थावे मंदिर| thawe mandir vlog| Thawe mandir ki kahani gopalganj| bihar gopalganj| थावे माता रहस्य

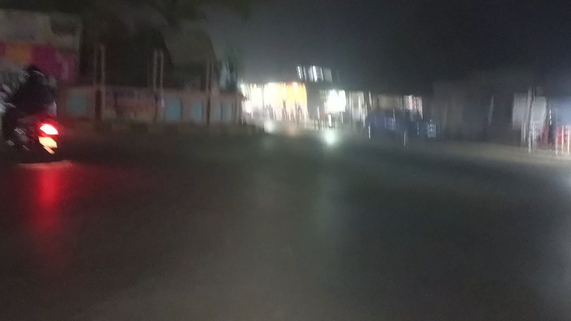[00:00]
यहाँ पे गोलम्बर है, इसी के रास्ते से थावे मंदिर जा रहे हैं हम लोग।